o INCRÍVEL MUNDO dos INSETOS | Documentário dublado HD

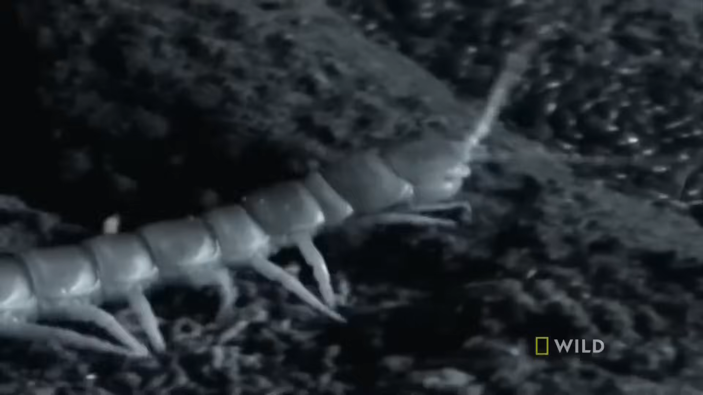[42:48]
Ela não está interessada em besouros e baratas no chão da caverna Há uma refeição muito maior disponível Está um bril Mas a centopeia caça no escuro
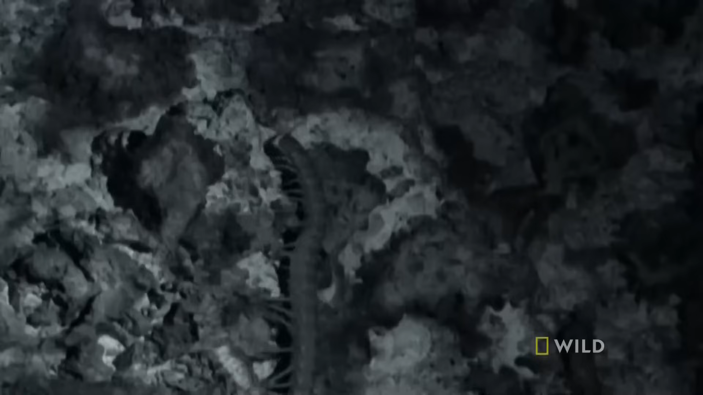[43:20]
suas antenas para captar o cheiro e movimento da possível presa
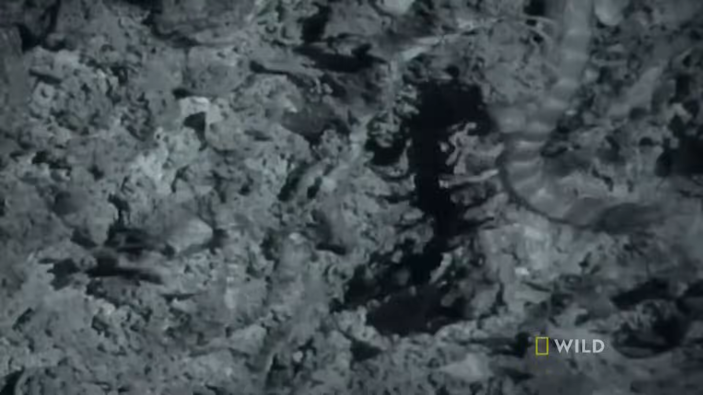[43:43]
Mas a centopeia gigante está esperando
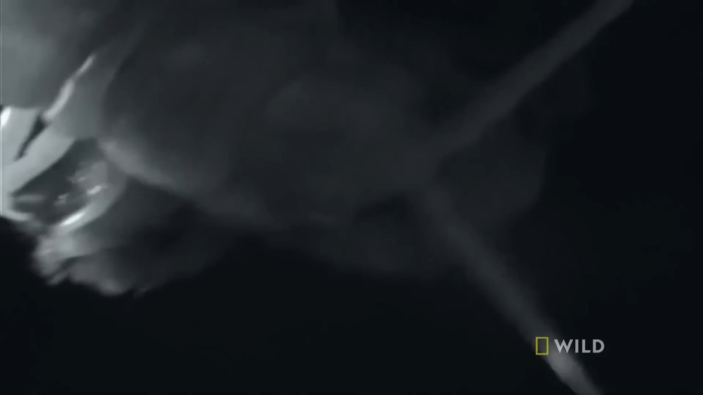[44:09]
Suas presas a penetram paralisando rapidamente o morcego A
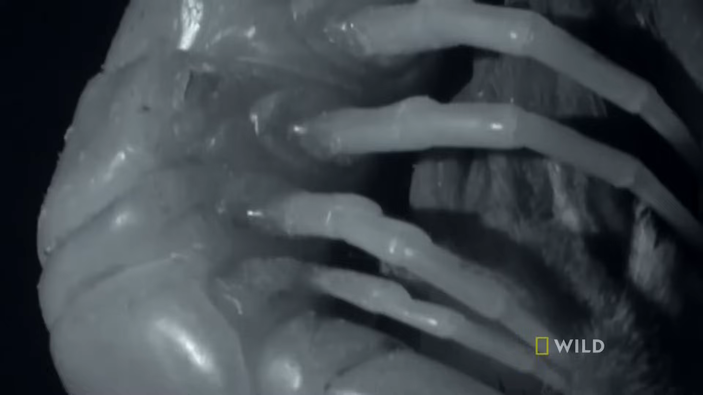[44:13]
centopeia gigante corta a carne em pedaços e devora o morcego vivo